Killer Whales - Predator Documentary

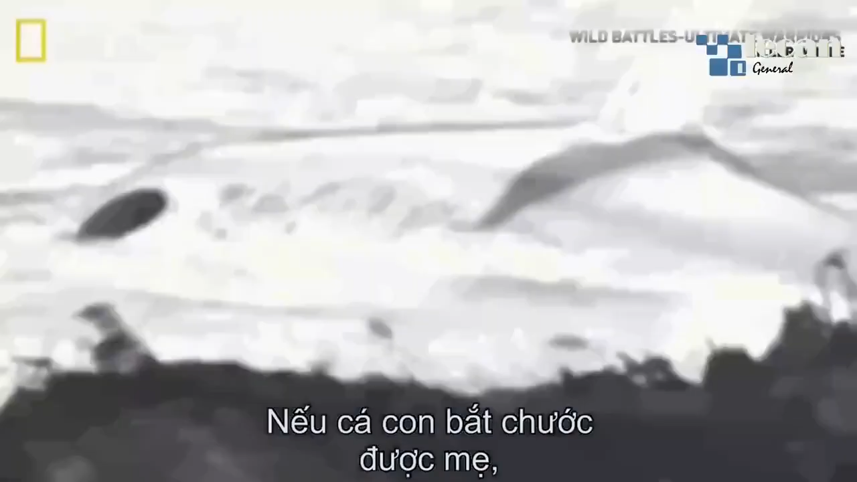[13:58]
If the calf can mimic her mother's movements, she might be able to pry herself off the beach.